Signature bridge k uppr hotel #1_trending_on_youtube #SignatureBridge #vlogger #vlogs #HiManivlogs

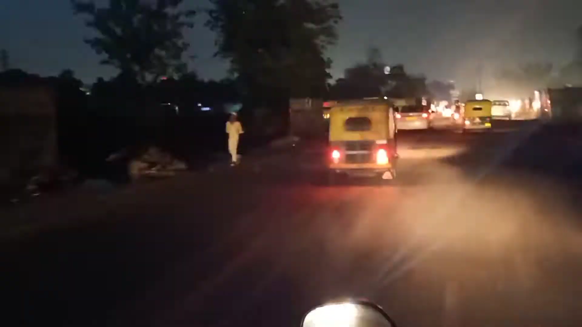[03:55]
गाइस देखो पानी अभी भी भरा हुआ है, ठीक है।